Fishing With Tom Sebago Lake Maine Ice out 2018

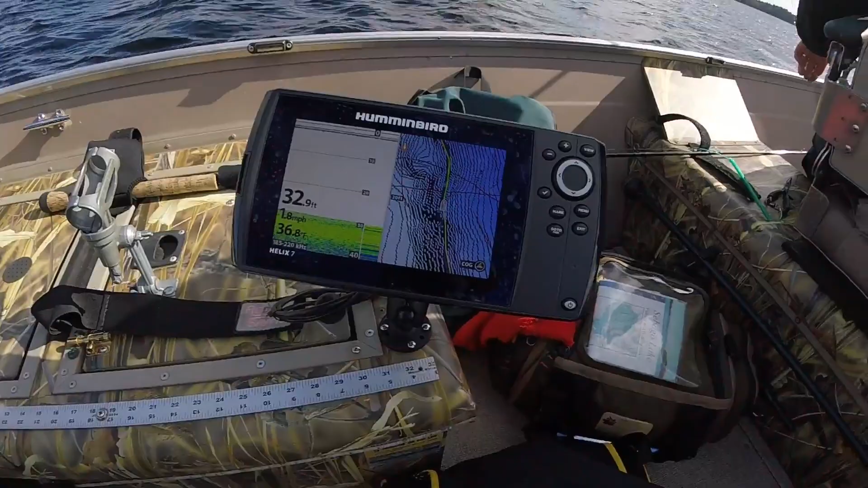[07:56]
On screen: depth 32.9 ft, speed 1.8 mph
It's linked up with the iPilot link,
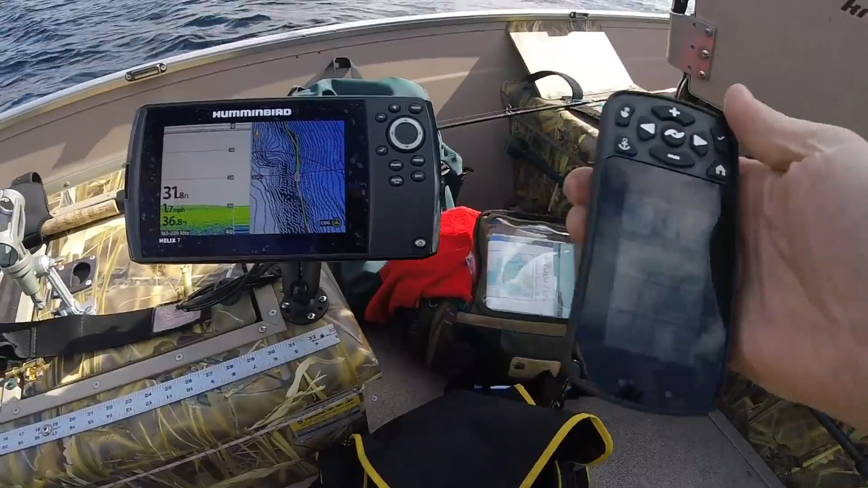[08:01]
On screen: depth 31.8 ft
and we are following a 30-foot contour on Sebago, trying to catch some salmon and togue.